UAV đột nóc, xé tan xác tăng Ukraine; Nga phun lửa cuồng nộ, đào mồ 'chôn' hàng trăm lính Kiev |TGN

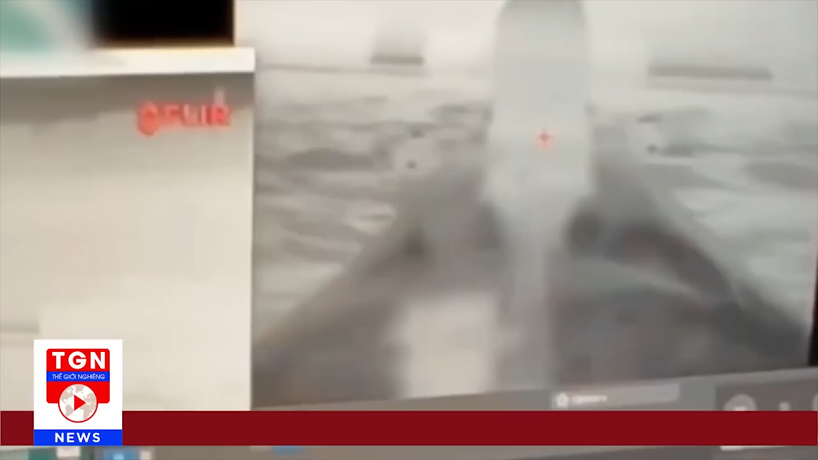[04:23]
Kèm theo xác nhận này, cơ quan tình báo của Ukraine đã phát đi một đoạn video cho thấy tầm nhìn của phi công trong khoảnh khắc trước khi một trong những chiếc UAV Sea Baby đâm vào trụ bê tông của cây cầu. Cơ quan này cũng cung cấp hai đoạn video khác cho thấy tác động ngay lập tức của hai vụ tập kích.